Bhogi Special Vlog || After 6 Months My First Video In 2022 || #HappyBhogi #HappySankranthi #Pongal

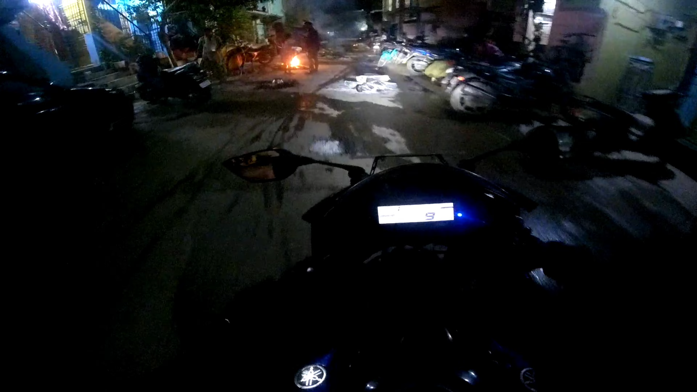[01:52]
ఎట్లా పడితే అటు అడ్డాడ్డంగా చేశారు, ఎందుకంటే సందుల్లో ఎదురు ఆపోజిట్ ఆపోజిట్ హౌసెస్ ఉంటాయి కాబట్టి.
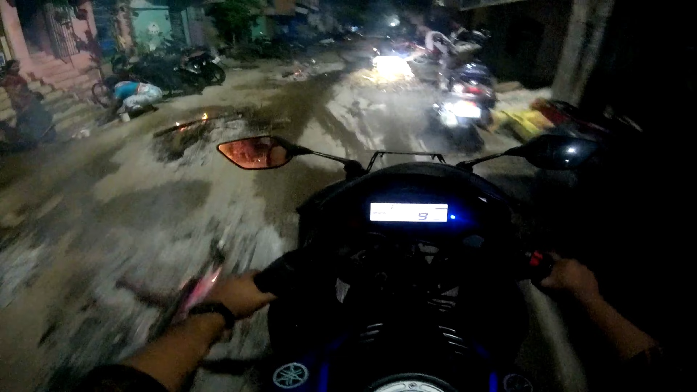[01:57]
సో వాళ్ళు మొత్తం వచ్చి ఇక్కడ వేస్తూ ఉంటారు. సో ఇప్పుడే స్టార్ట్ చేశారు.
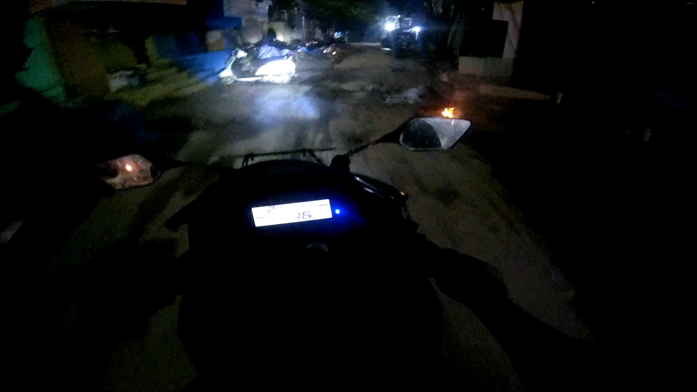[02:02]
సో అట్లా ఉంటుందన్నమాట ఇక్కడ సిటీలో. గైస్ కామెడీ ఏమిరా అంటే, నైట్ వర్షం పడింది ఇక్కడ, ఎక్కడ నైట్ అంతా పడుతూనే ఉంటుంది. ఈసారి భోగి చేసుకోలేమేమో అనుకున్నాము, బట్ ఒక
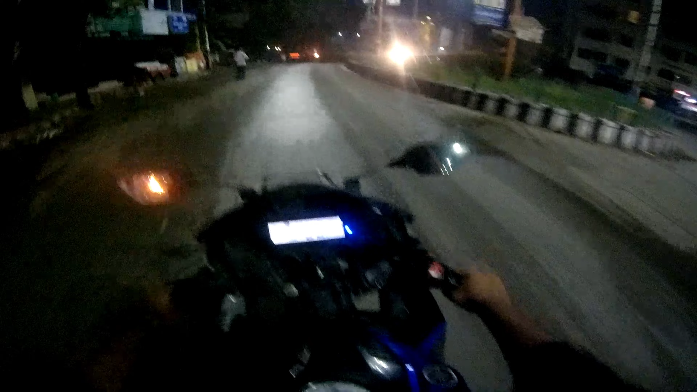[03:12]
అండ్ అలాగే ప్లాస్టిక్ కవర్స్ అవన్నీ కూడా వేసి కాలుస్తూ ఉంటారు.
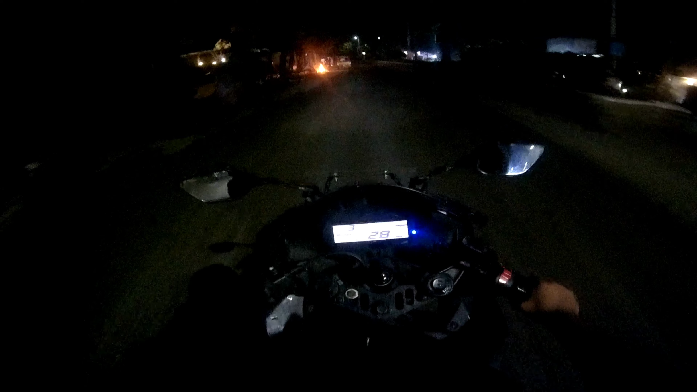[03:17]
సో ఇప్పుడు మనం వచ్చేసి ఎక్స్ టీడీపీ ఎమ్మెల్యే సుగుణమ్మ గారి హౌస్ ముందైతే ఉన్నాము. సో ఇక్కడ ఎమ్మెల్యే గారు కూడా ఉన్నారు, ఫొటోస్ తీస్తున్నారు.
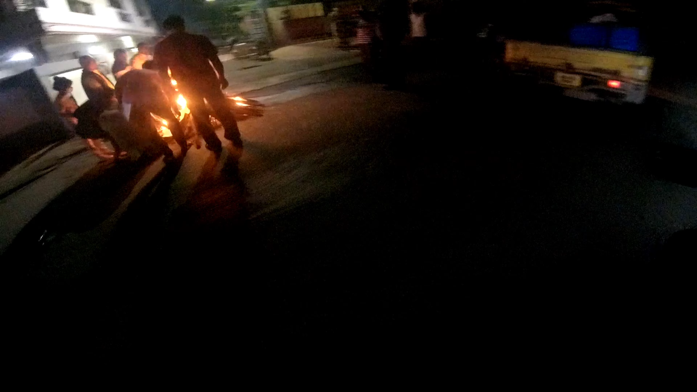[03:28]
భోగి విషెస్ చెప్తూ అందరికీ వచ్చి వెళ్ళే వాళ్ళందరికీ చెప్తున్నారు.
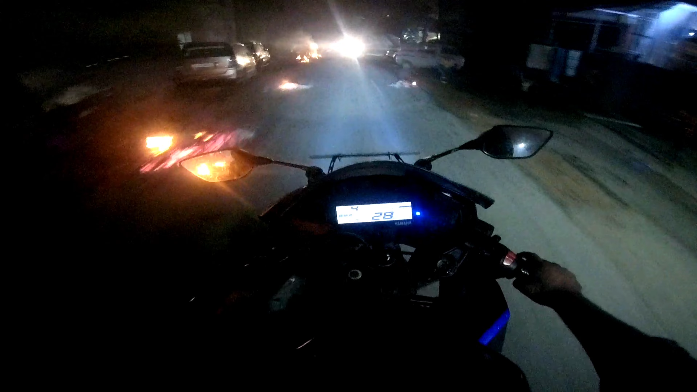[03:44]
మధ్యలో వెళ్ళేటప్పుడు ఏమంటే వేడి అండ్ అట్లే దుమ్ము అవన్నీ వచ్చి కళ్ళల్లో పడుతుంది.
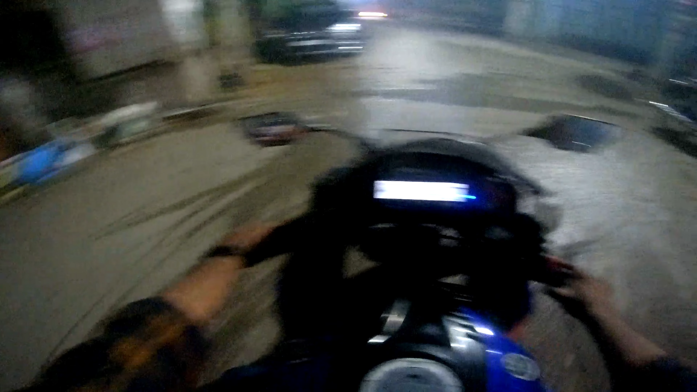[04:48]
గైస్ టైం 5:30 అవుతుంది. సో అందుకనేసరి స్ట్రీట్ లైట్స్ కూడా ఆఫ్ చేశారు.
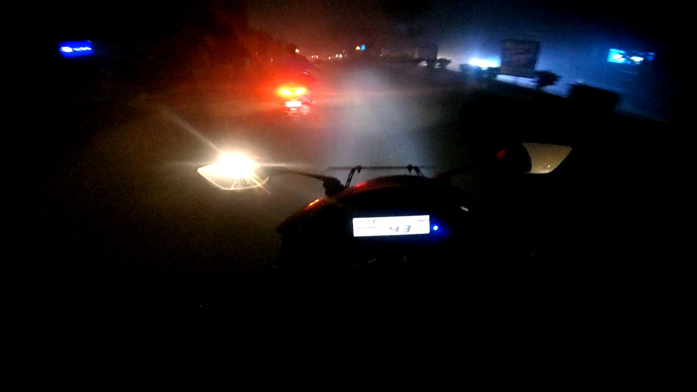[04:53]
అసలు ఇక్కడైతే మొత్తం చీకటి, ఏం కనిపించట్లేదు, మొత్తం ఫాగ్ వచ్చేస్తుంది. సో ఇట్లాంటి టైంలో అసలు రైడ్ చేయడం అయితే చాలా కష్టము. సో ఇట్లా ఎవరన్నా రైడ్ చేస్తుంటే కొద్దిగా ఆగి వెయిట్ చేసి వెళ్ళండి,